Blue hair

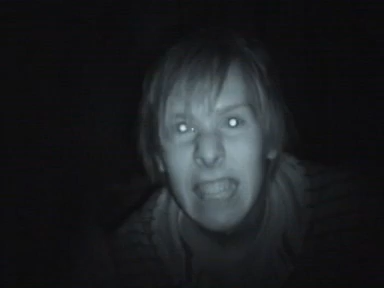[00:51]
How scary is that? I might just stare at you for ages. Anyway, I'm so tired, I think I'm going insane. I'm gonna go to bed now. There's only 7 minutes of battery.